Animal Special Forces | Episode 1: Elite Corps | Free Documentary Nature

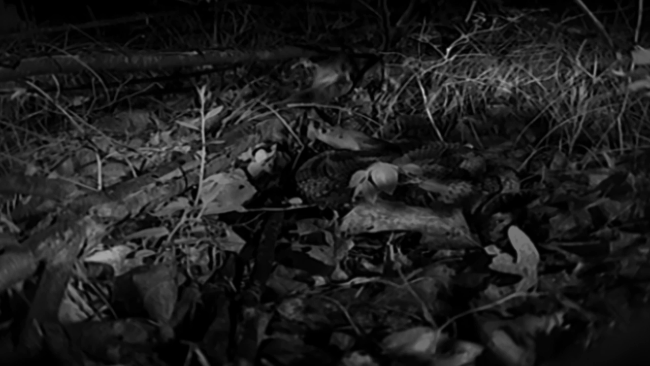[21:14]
Once he bites and injects the venom, he lets go so the victim can scratch or bite him.
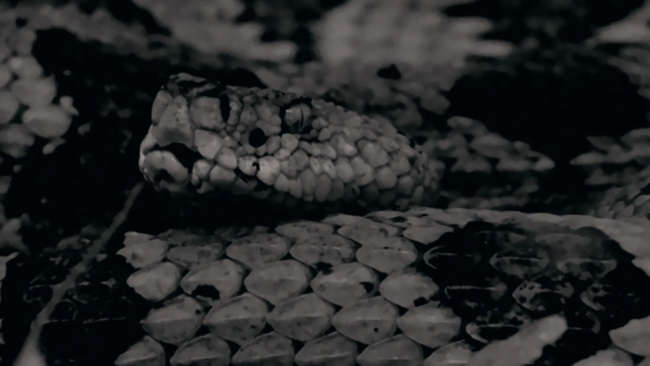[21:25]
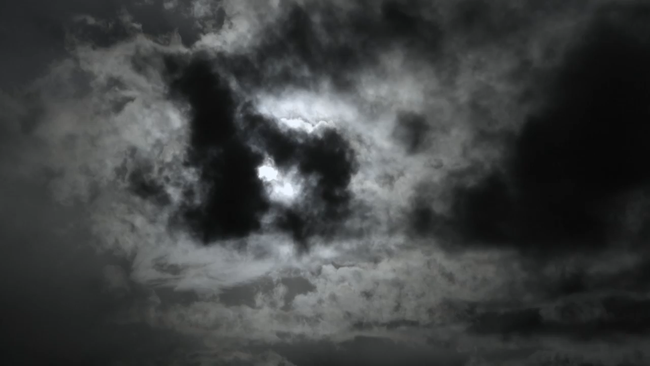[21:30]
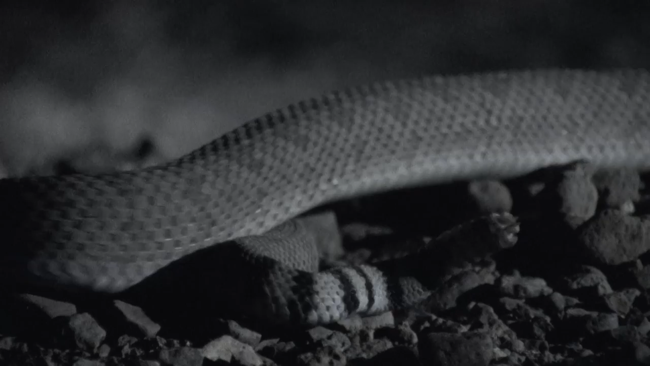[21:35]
It looks like the prey escaped, but the venom's doing its slow work and the mission's not aborted.
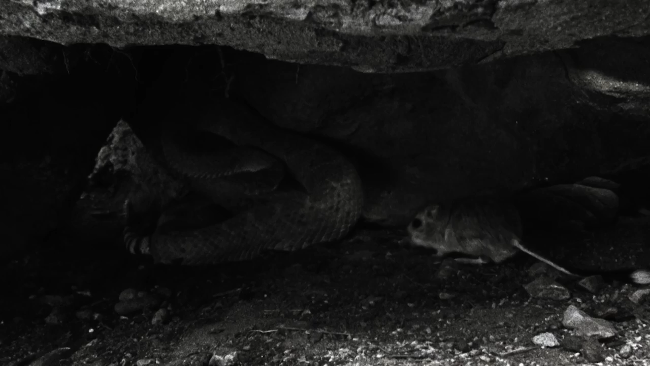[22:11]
Once locked on, he'll complete his mission thanks to his flicking tongue and the super senses of taste and smell.